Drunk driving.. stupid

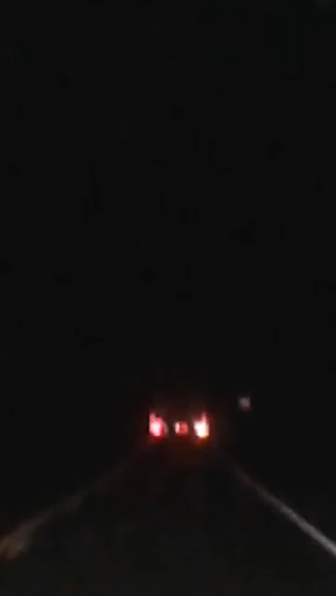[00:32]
Because you'll drive up on him and then he'll die. Now you have to be freaking out, okay? You just, do not go close to him. Relax. I just need to show this. It's insane. Every time a car drives by, goes in the other lane on purpose, drives in the opposite lane. And this is a massive 18-wheeler truck. I think, I don't think it's on purpose. I think he really is just drunk. But like, that's insane to do with a big truck like that. Yeah.